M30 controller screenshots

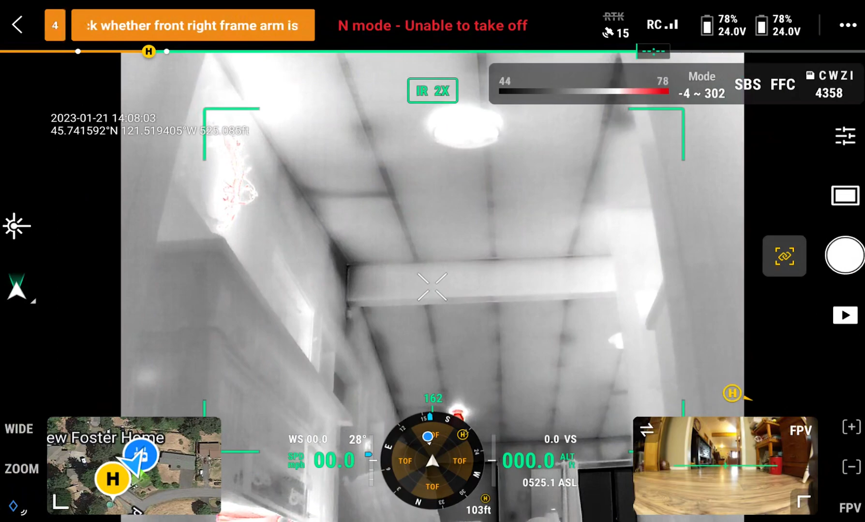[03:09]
Now this is where I was saying that you could take screenshots two separate ways. The first way is right here.
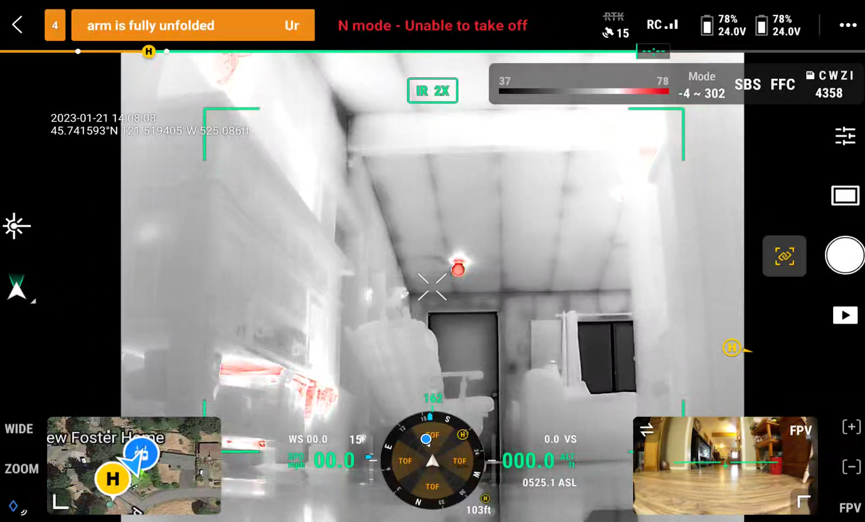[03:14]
You click the screenshot button right there beside the record button. That took the screenshot, draw a box around something.
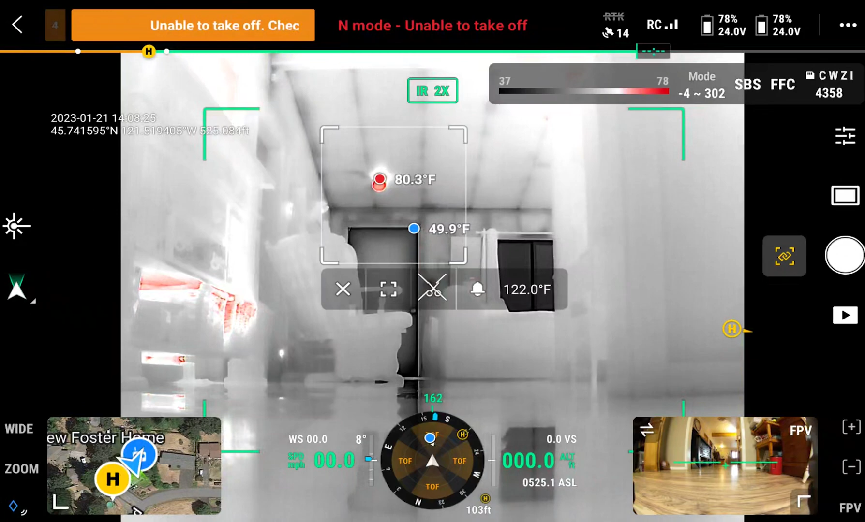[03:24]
On screen: max 80.3°F
So now you're in the thermal view, and this is going to show your max and your minimum inside of that circle or
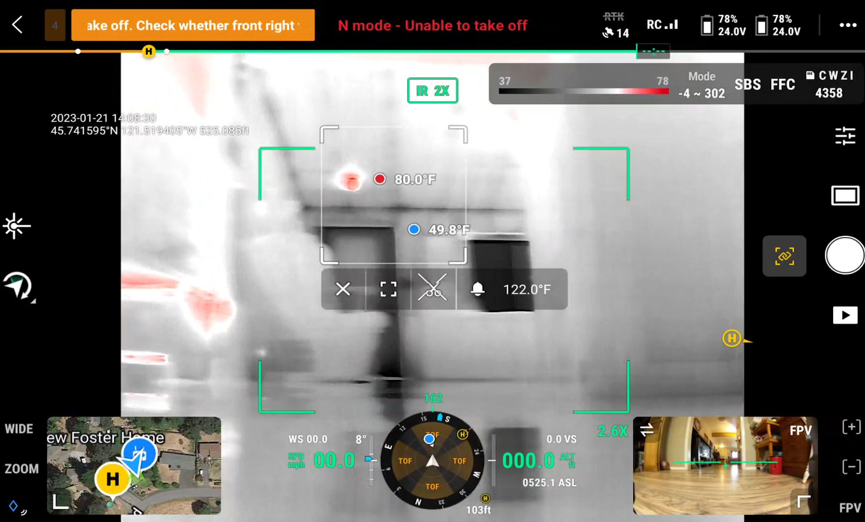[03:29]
On screen: max 80.0°F, min 49.8°F
inside of that white square that you just drew. If you look, you see that underneath that, you see the X, you see the brackets, and then you see, you can't really see it here because it's over the X, but there's a pair of scissors.